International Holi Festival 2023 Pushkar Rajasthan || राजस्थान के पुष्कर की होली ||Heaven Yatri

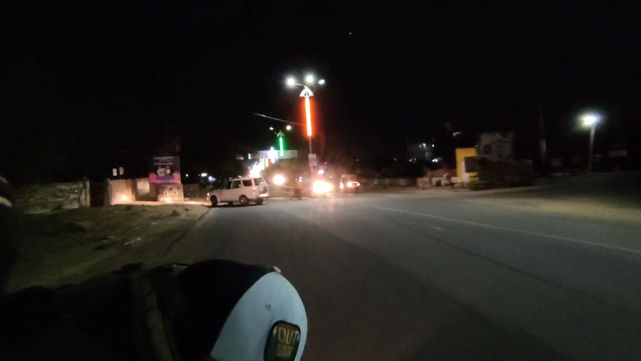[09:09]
जी स्वागता जी आपका पुषकर में पुषकर में एंट्री हो चुकी है वाई साथ
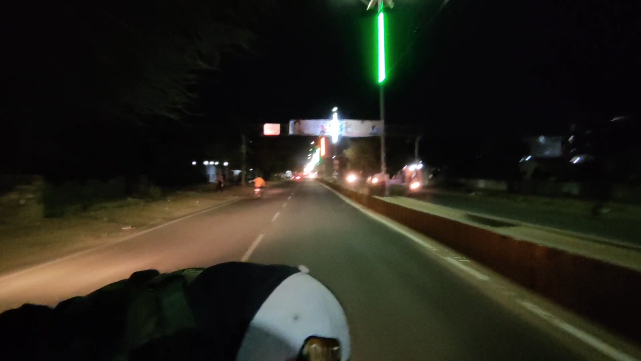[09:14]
या फूसन न जा रहा है एंट्र होती ही वाई जी और सान्म ने यह रखता यह 58 हाइवे है ना मनी एंट्री यह फिप्ती एट हाईवे शीदही पुषकर अजमेर